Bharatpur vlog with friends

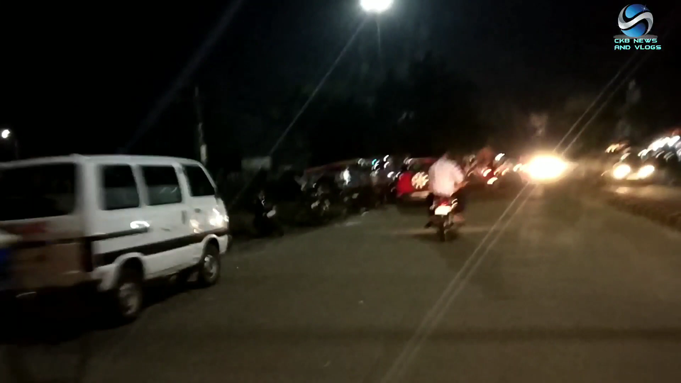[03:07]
भरतपुर का नाम तो बहुत सुना हुआ था, लेकिन रात्रि में तो ऐसा नहीं लग रहा है जैसा नाम सुना हुआ है।
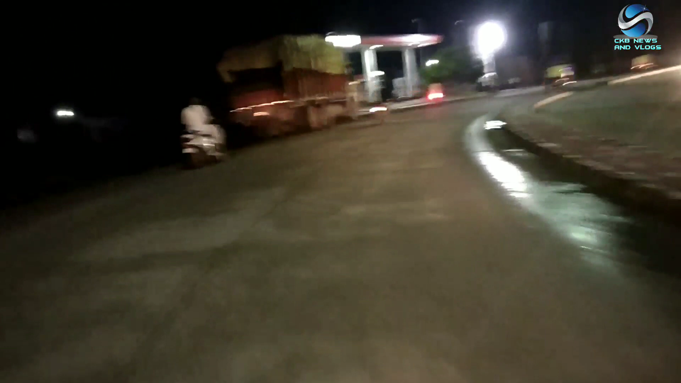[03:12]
जगह जगह गंदगी के ढेर यहाँ पर लगे हुए हैं, स्टेशन भी बहुत ज्यादा।